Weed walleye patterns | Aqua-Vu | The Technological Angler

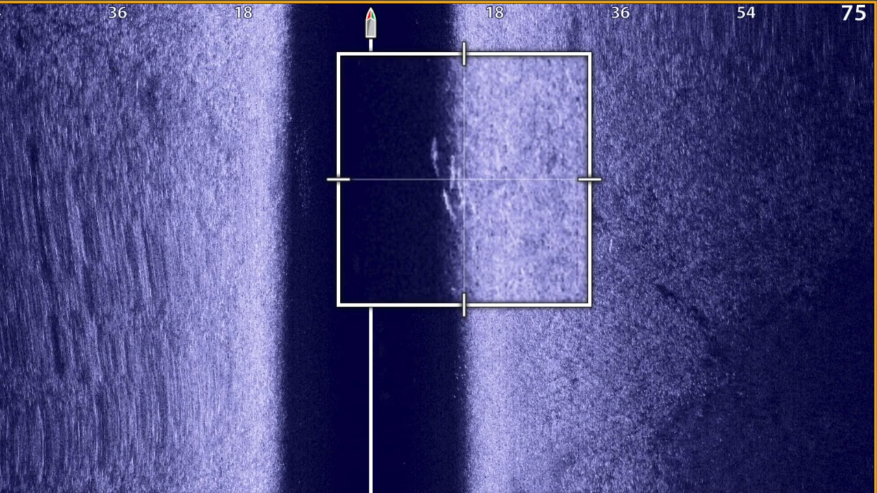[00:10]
But more often than not, weed walleyes can be tough to spot using sonar.
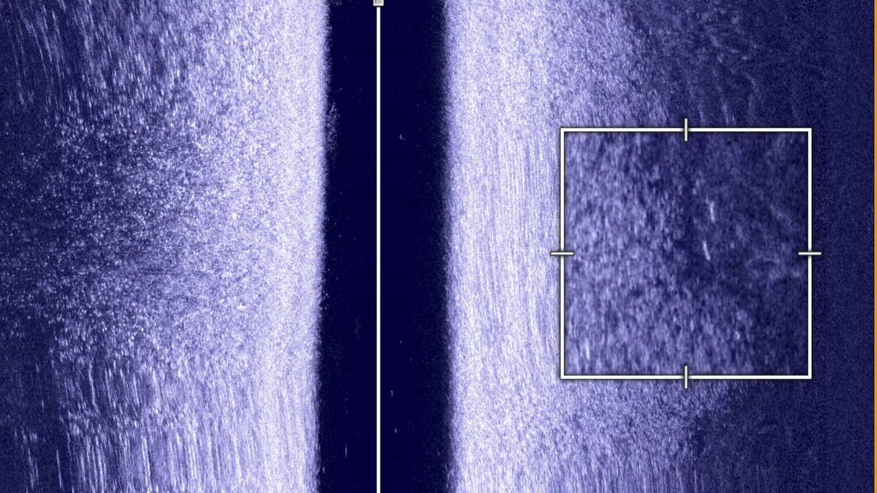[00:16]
A great way to build confidence in this weed walleye pattern is to scout weed beds and weed edges with an Aqua-Vu HD camera system.